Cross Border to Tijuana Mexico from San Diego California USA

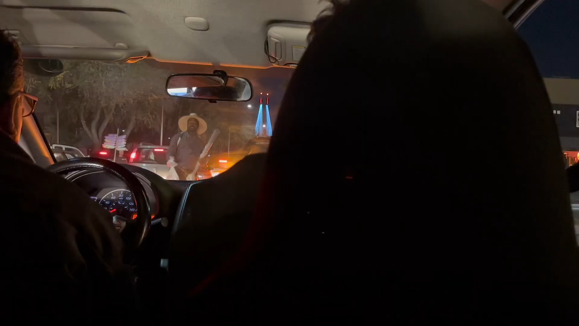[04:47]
Tignan nyo Meron din nagtitinda Sa street Habang traffic Nagtitinda Yan ang
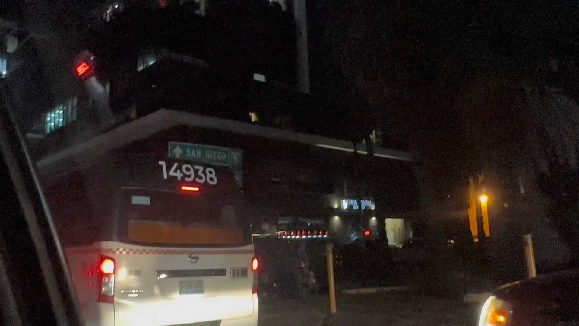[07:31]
Then Yung Way Pagpunta San Jigo Osmopolitan Building
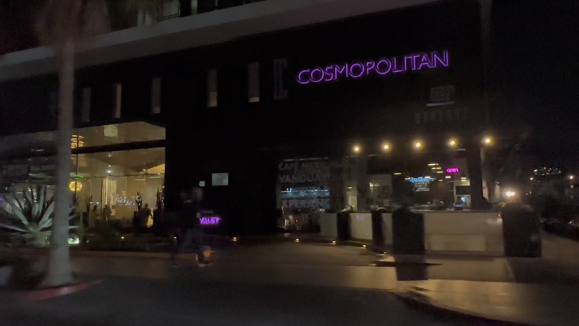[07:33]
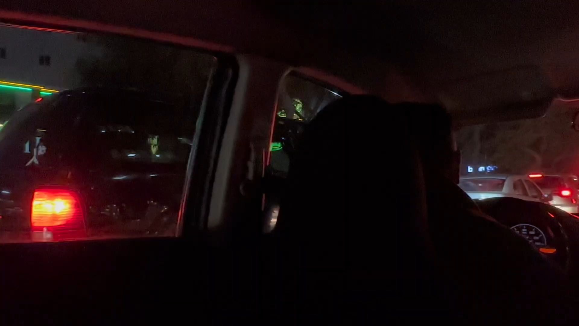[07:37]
Ayan May nagtitinda Ng Bulak Laks Si Manong